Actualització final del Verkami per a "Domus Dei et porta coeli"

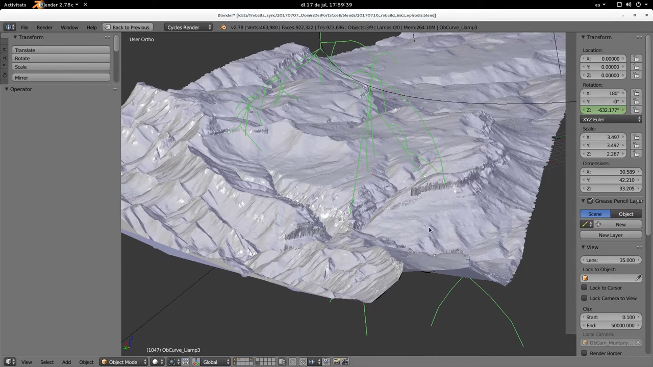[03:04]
I això és la serra de Busa, per qui tingui curiositat. Això són els tossals. Per aquí vindria a haver-hi els rasos, més o menys, els rasos de Peguera.